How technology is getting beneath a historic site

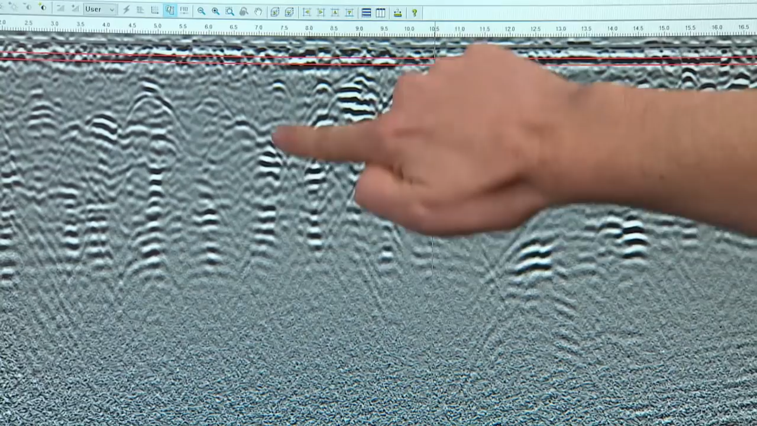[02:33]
Either we could be seeing graves as these physical anomalies, or the spaces in between could be grave shafts that have been dug out.